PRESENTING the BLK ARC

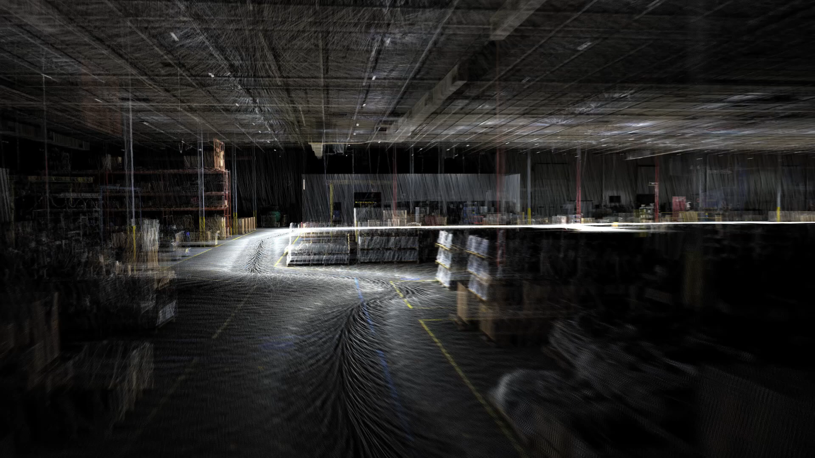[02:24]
The BLK ARC has the internal storage capacity to collect compressed data continuously for 24 hours straight or uncompressed data for 6 hours.
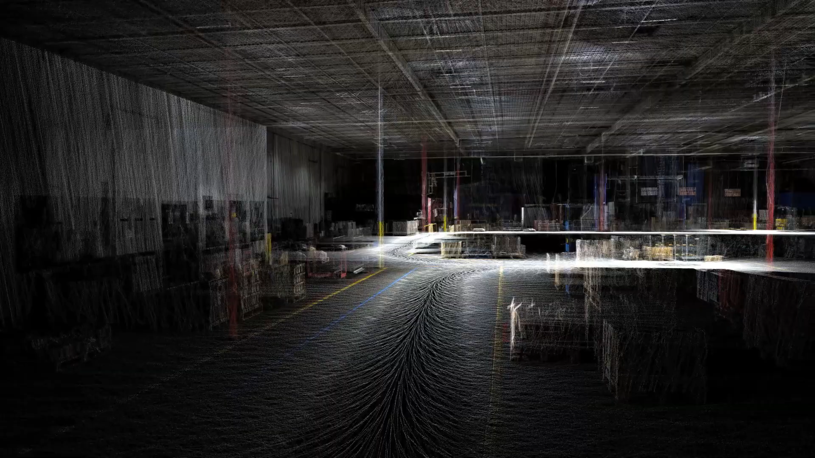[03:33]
Data can be transferred from the BLK ARC to your computer wirelessly or by USB.
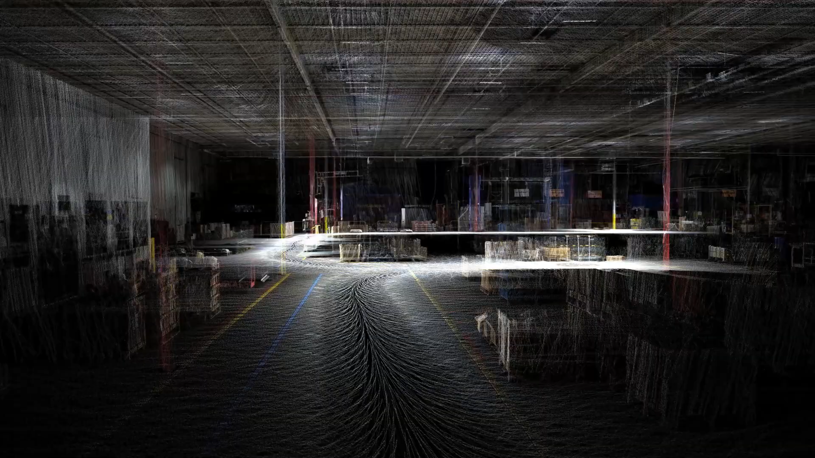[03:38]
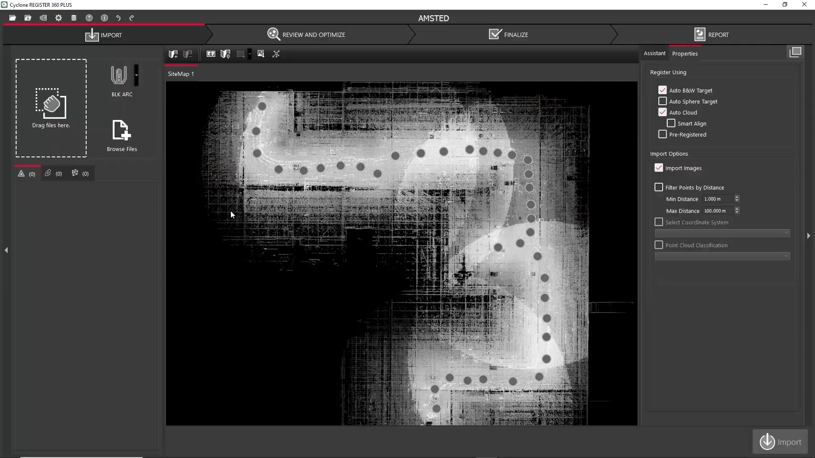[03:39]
Data can be imported directly into Register360 Plus using the Import Wizard.